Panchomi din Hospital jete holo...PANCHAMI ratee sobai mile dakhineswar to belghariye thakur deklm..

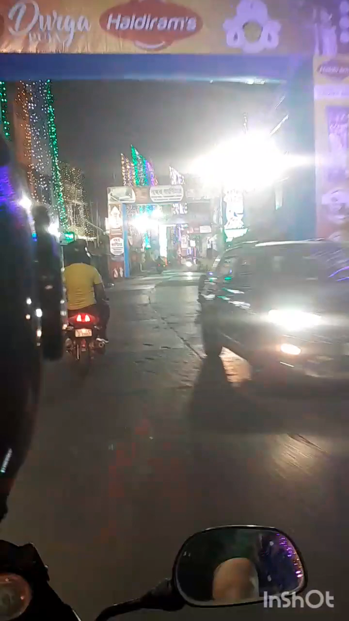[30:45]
তো তারপর খাওয়া দাওয়া করে আবার বেরিয়ে গেছি, বাড়ির দিকে যাব।
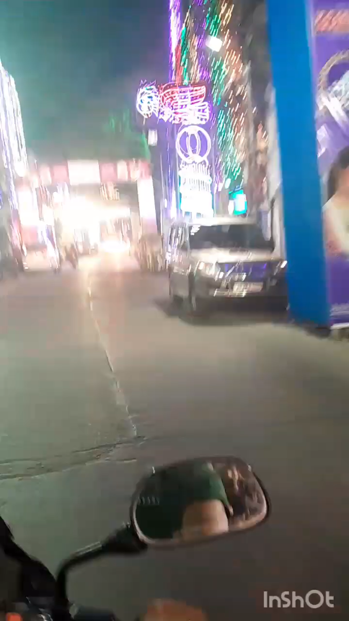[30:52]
তো বাড়ি থেকে যাওয়ার সময় দেখো উত্তরপাড়ার রাস্তাটা একদম ফাঁকা,
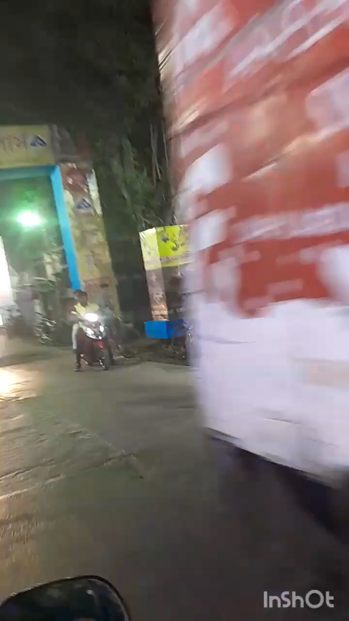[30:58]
চারিদিকে খালি লাইট জ্বলছে।
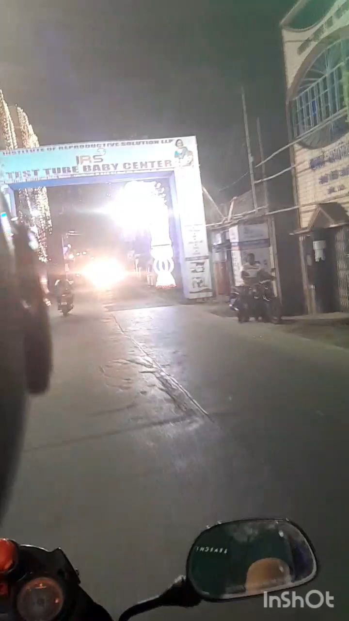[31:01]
এখন এই জায়গাটা মনে হয় বলাকাটা, ঠিক বুঝতে পারছি না, হ্যাঁ মনে হয় বলাকার ওই রাস্তাটাই ক্রস করলাম।